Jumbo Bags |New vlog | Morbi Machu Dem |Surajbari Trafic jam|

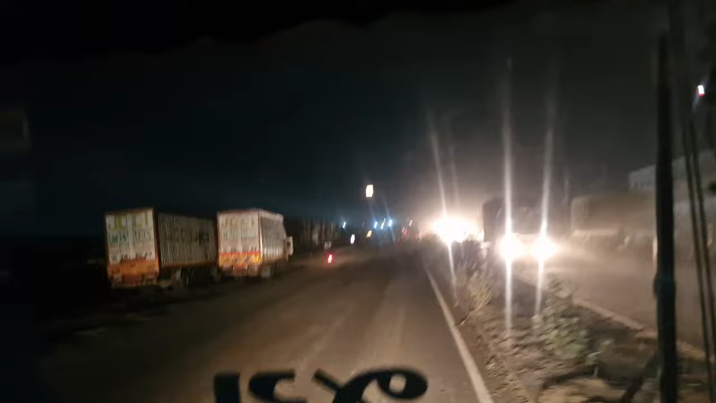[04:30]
और अभी निकल चुके हैं यहाँ से, तो ये सामने कंटेनर यार्ड है और इधर पूरा कॉम्प्लेक्स है।